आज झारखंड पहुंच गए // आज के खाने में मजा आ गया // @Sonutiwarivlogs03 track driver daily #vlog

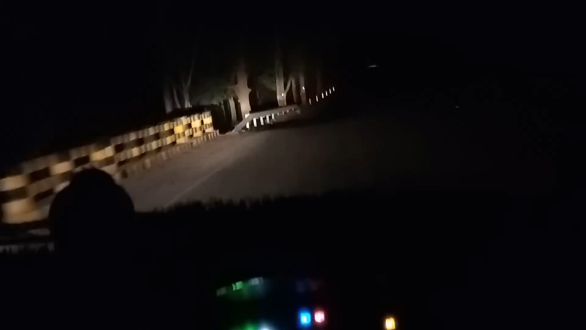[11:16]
साथी पार कर रहे हैं दोस्तों नाइट का समय है बाई जो की देख सकते हो